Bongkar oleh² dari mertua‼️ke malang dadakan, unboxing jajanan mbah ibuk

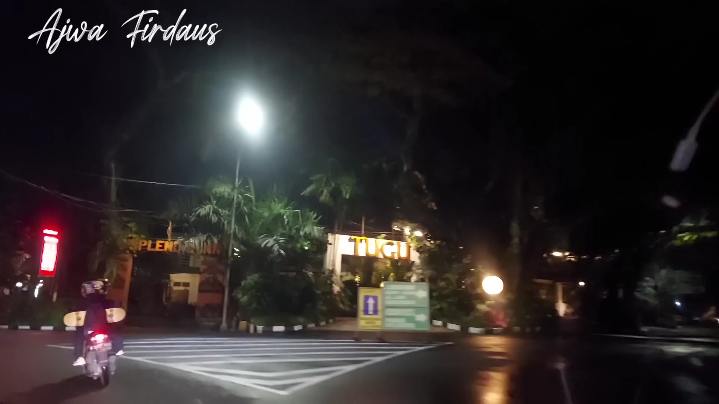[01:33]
Ini masih sampai di alun-alun Tugu. Oh, tadi di Tugu dah? Iya. Tapi lewat balok sini Splendid.